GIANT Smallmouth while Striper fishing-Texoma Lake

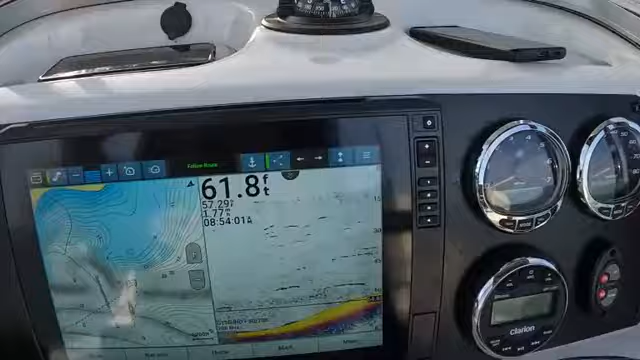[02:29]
On screen: depth 61.8 ft
Cool thing about this trolling motor is you can make a mark on your graph and navigate to it, and it'll anchor down right where your mark is. So trolling motor's taking us back.
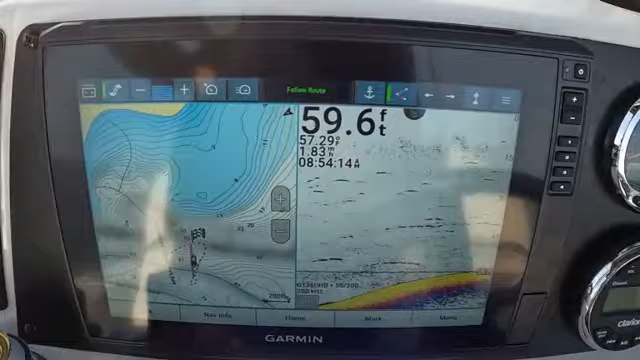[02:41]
On screen: depth 59.6 ft
Cody's getting the pole rigged up, changing from our dead sticking rigs.